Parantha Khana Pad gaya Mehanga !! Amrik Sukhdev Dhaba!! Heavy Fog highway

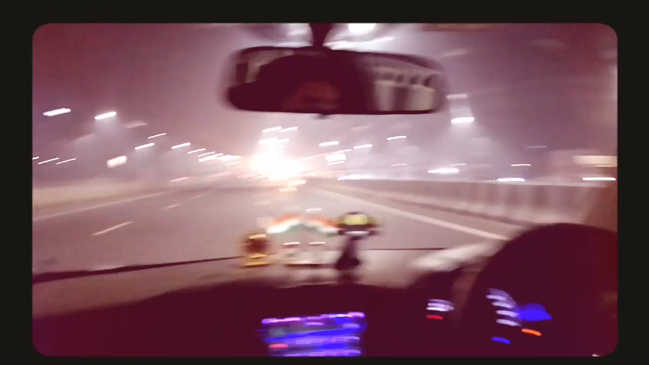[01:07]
So guys, ये है हमारी गाड़ी और जीरो विजिबिलिटी है, आप देखना चाहोगे पूरे रोड पे आपको कुछ भी नजर नहीं आएगा।